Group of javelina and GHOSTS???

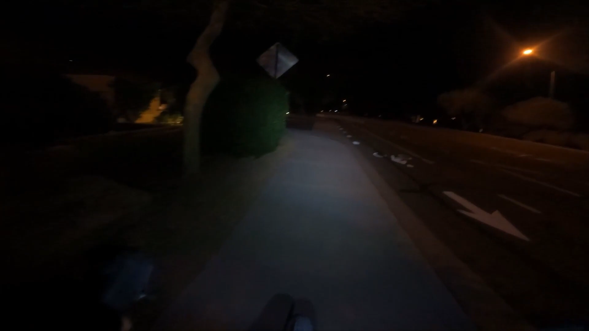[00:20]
Big old boy. Yeah, probably about 10 o'clock right now. 11.
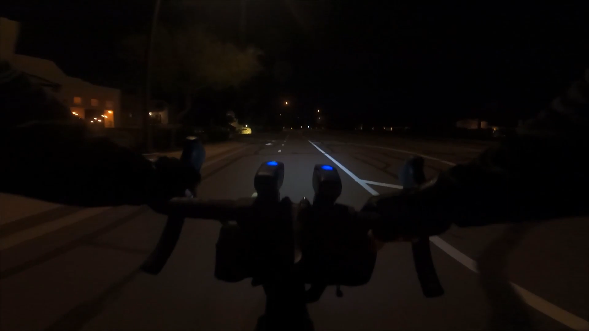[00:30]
We're starting to roll up, roll out, whatever. Haha, shit. I knew it. Yeah. I saw him from a ways back.
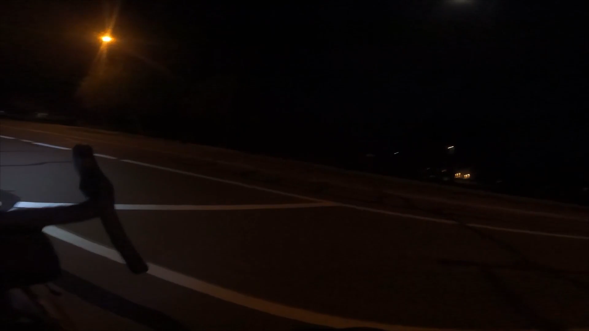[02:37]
Look at him. Woohoo! Nice. I love it. Protecting the herd. There they are again. Check it out. What's up? Twice in one trip.
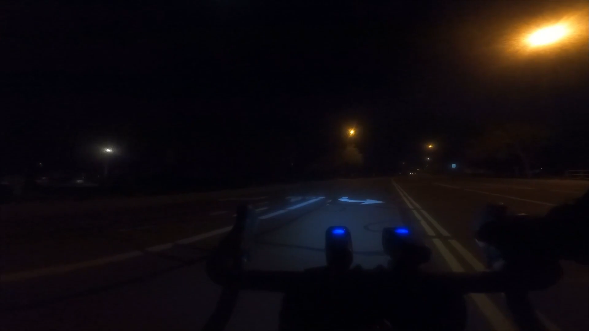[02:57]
Where's the rest of the family? Huh? I don't see him around here.
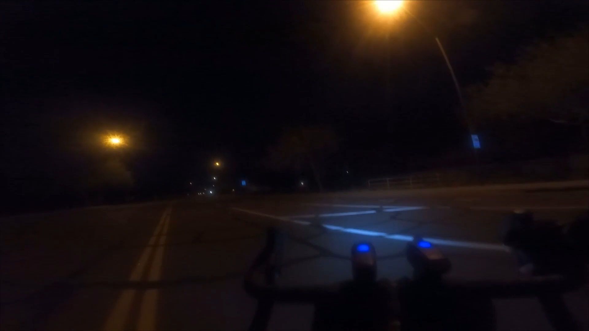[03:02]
It's just you two? Where's the baby? Oh, there's a youngin'.
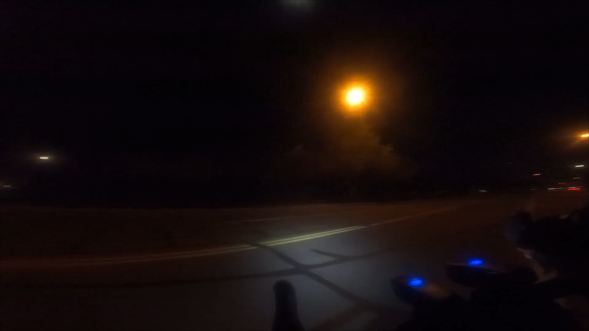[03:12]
Where is the family? Look at them. Just chilling. Oh, there they are. Yeah, so is that a pack?
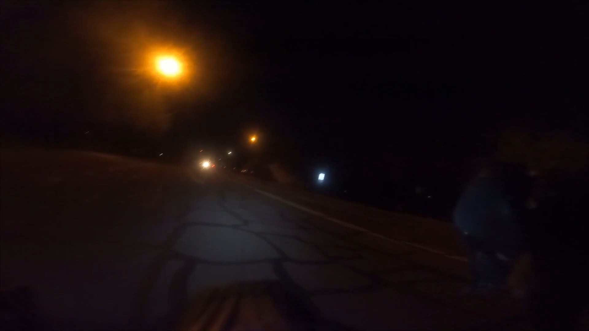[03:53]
All right. You guys didn't come down far tonight. I'm surprised we saw them.